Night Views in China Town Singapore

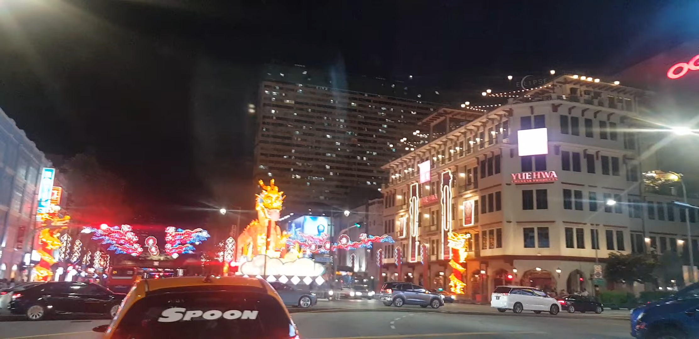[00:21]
In front you can see. It's a Chinatown. It's a dragon. It's a dragon. It's like uncle. It's a Chinatown. Who is the one that took it? It's a Chinatown.